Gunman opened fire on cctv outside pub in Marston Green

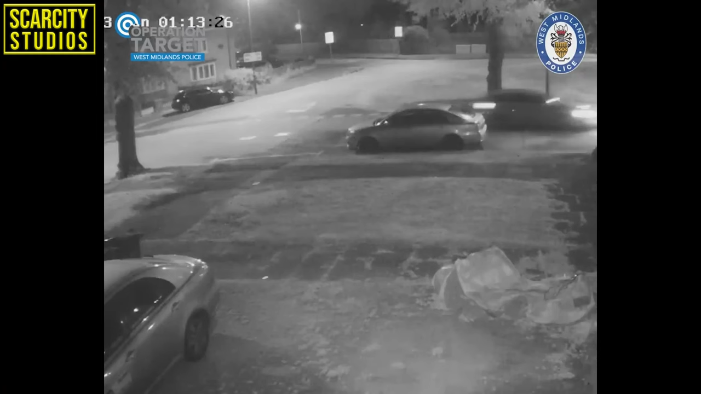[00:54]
Chalmsley Wood and Frost pursued him on his e-bike and when he got out of his car Frost went and hid inside a nearby alleyway. This is where he would monitor the movements of the target.
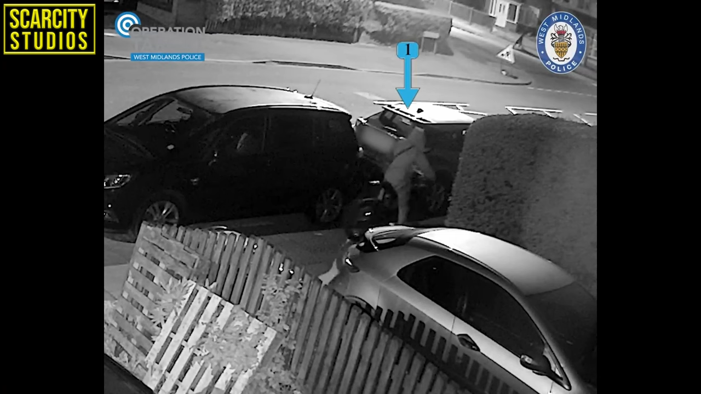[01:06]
In the early hours of September the 10th as the men separated from friends and walked to a nearby cache point Frost emerged and chased him down and
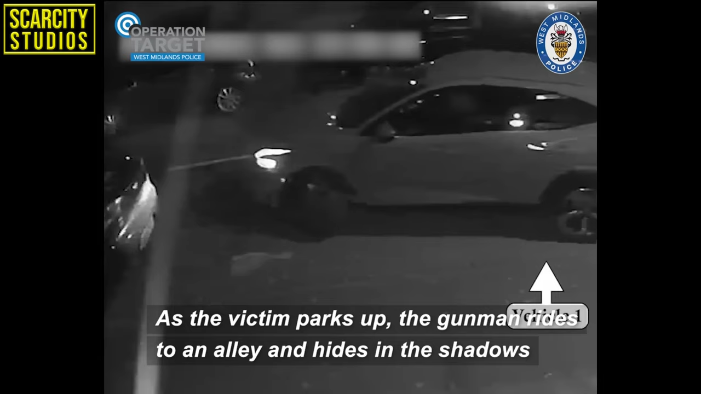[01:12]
discharged multiple rounds that was aimed towards his head before he fled on his e-bike and Frost was arrested and convicted shortly after. His victim suffered a gunshot wound to the neck and the bullet